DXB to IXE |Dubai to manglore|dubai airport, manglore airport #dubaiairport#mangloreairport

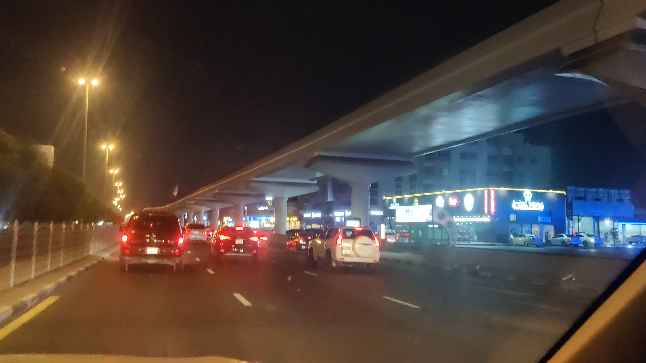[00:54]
ಸೊ ನಮಗೆ ಅಷ್ಟೇನು ಅನಿಸಿಲ್ಲ ಟ್ರಾಫಿಕ್ ಥರ. ಸೊ ಹತ್ರ ಬಂದ್ವಿ ನಾವು ಆಲ್ಮೋಸ್ಟ್ ಏರ್ಪೋರ್ಟ್ ಹತ್ರ. ನೋಡಿ ಹೋಗೋಣ.
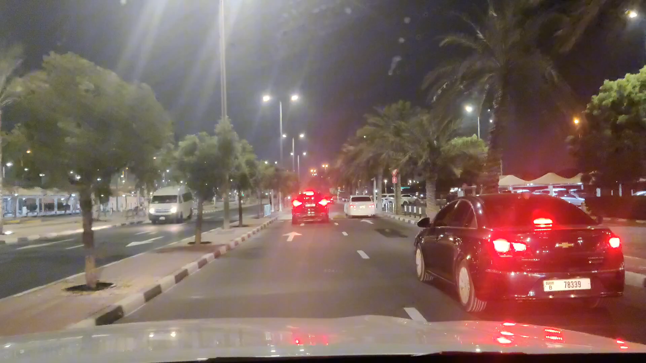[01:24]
ಸೊ ನಾವೀಗ ಬಂದಿದ್ದೀವಿ ಏರ್ಪೋರ್ಟ್ ರೋಡ್ ಹತ್ರ.